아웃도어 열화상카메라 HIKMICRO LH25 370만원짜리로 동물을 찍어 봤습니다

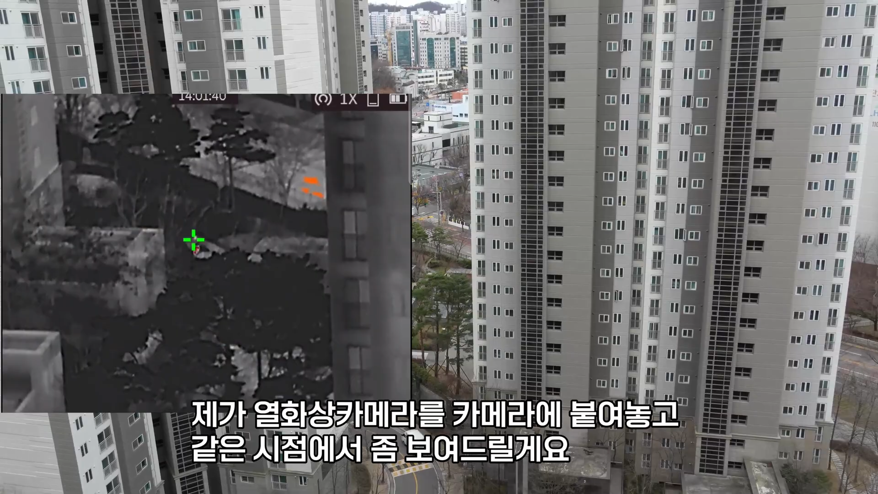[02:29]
실제 야외를 한번 촬영해 보고 있는데요
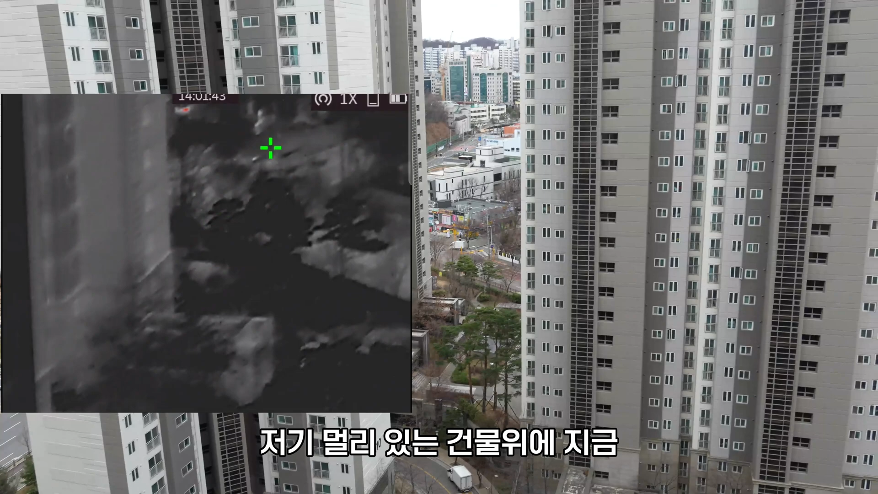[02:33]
저기 멀리 있는 건물 위에 온도가 조금 높은 부분이 보이죠 카메라를 볼 때는 꽤 먼 거리에요 실제로 볼 때는 먼 거리인데
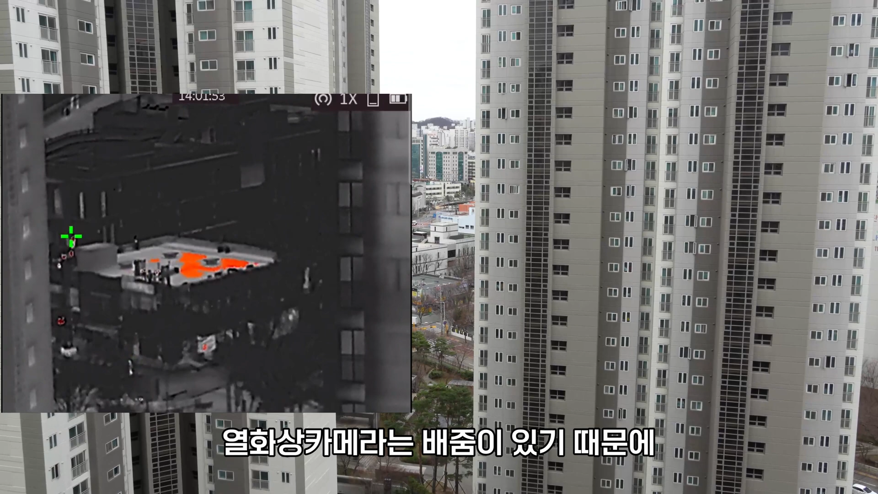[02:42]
13카메라는 배줌이 있기 때문에 좀 꽤 먼 거리는 것도 가까이 보입니다 눈으로 봤을 때 조금 거리가 있는 편인데 그렇다고 해서 안 보이는 정도까지는 아니에요 카메라로 보니까 이 정도인데 실제로 카메라를 당긴다면은 약간 한 이런 느낌? 이 정도 느낌? 이 정도 거리에 있는 건데 실제로 이 정도로 보입니다
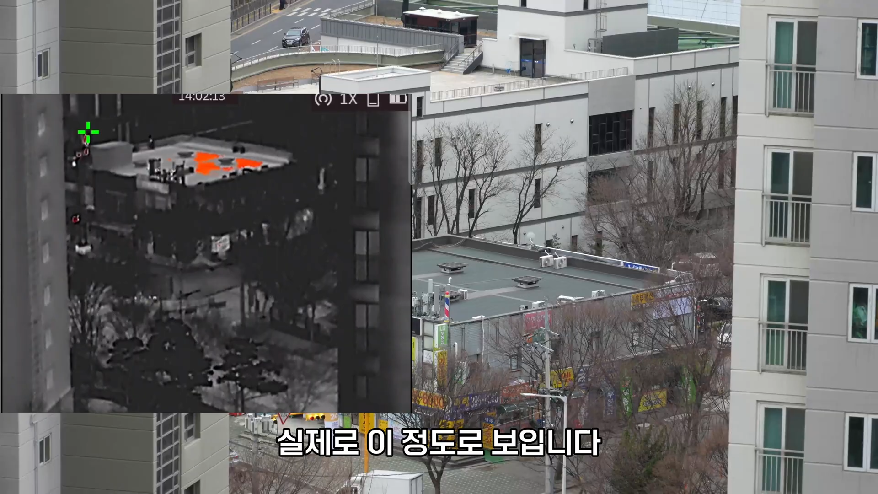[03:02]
그리고 차 위에 차가 지나가는 부분 위쪽에 보면은 차 바퀴에 지금 열이 좀 높은 부분이 보이죠?
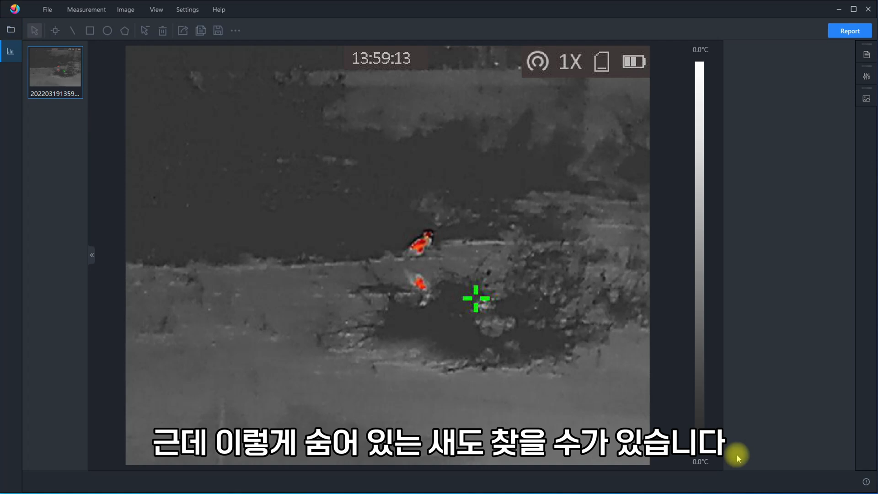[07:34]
있었어요 근데 이렇게 숨어 있는 새도 찾을 수가 있습니다 그리고 디지털 줌을 이용해서 확대도 가능한데요 근데 디지털 줌으로 확대하는 거기 때문에 아주 선명하게 깨끗하게 확대되진 않더라고요
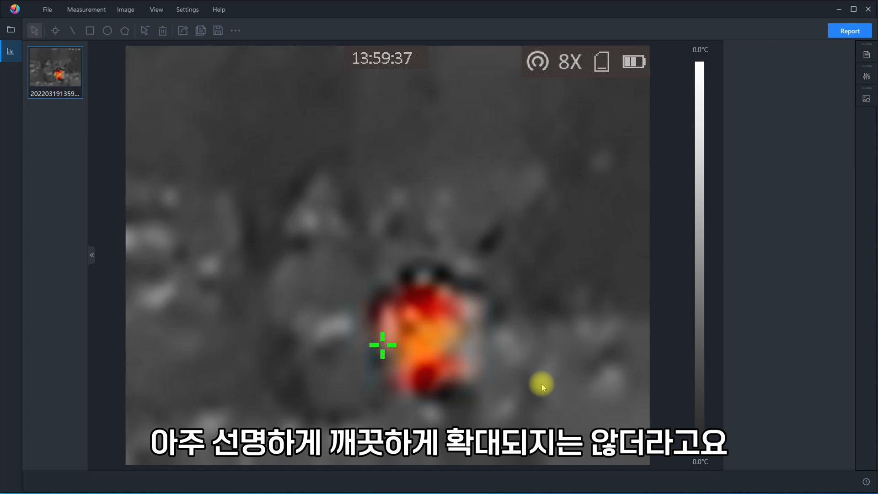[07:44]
조금 뭉개지면서 이렇게 확대가 되긴 합니다 그런데 그 부분에 뭐가 있었는지 직접
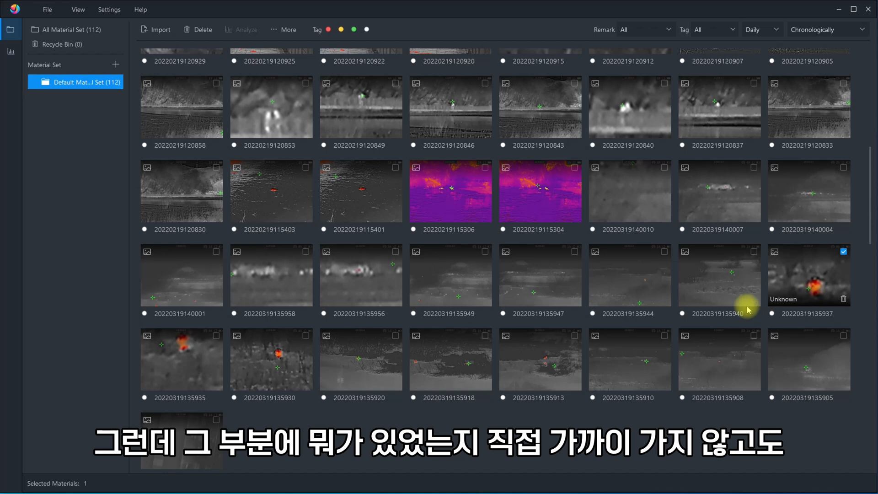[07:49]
가까이 가지 않고도 확인하는 용도로 사용할 수가 있습니다